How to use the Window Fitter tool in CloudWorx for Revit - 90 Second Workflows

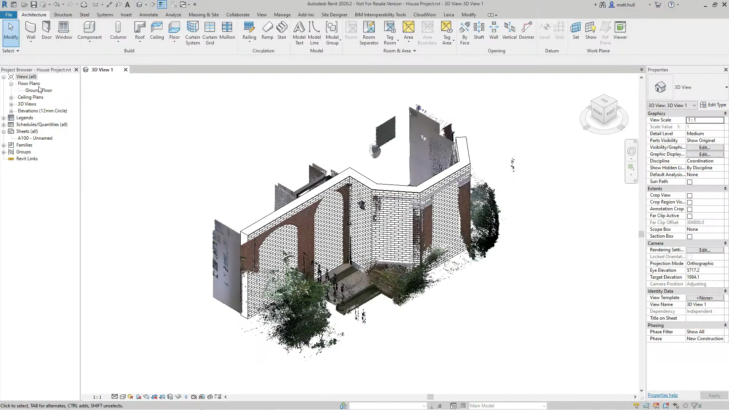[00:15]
I'm going to use the data that we used for our wall extraction tool.
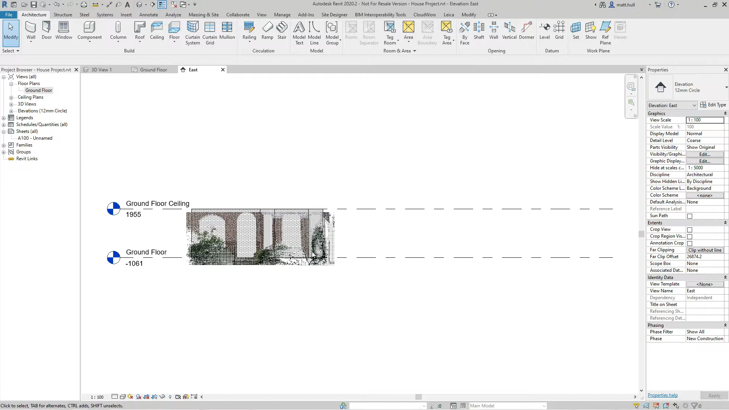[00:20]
I'm going to navigate to an elevation view and zoom in to the window that I want to extract using the wall fitter tool.